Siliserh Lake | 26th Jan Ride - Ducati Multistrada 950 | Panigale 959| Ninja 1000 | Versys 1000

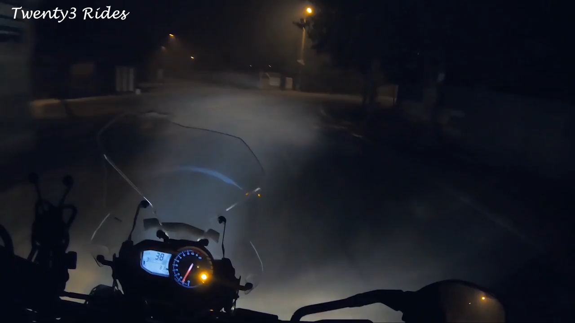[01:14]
अगर आपने वीडियोस देखे हो, पहला दिन बहुत ज्यादा वेस्ट हुआ था फॉग के कारण।
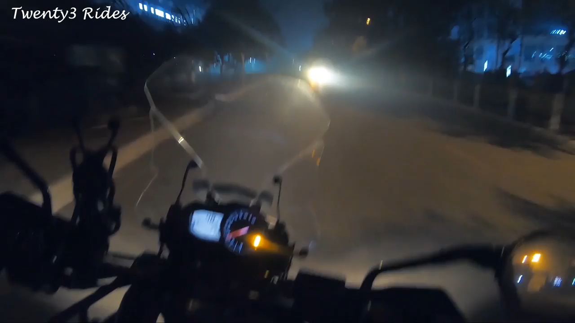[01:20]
दिल्ली की सर्दी का जो परफेक्ट वेदर है ना, वो वाला वेदर स्टार्ट हो चुका है। बहुत ज्यादा सर्दी नहीं है, बट सुपर बाइक चलाने के लिए परफेक्ट मौसम है। इट्स 11 डिग्री सेल्सियस एज यू कैन सी देयर, बट ज्यादा ठंड नहीं लग रही है, वेरी कंफर्टेबल। 6:33, 7 मिनट्स फॉर DND। चलो चलो चलो।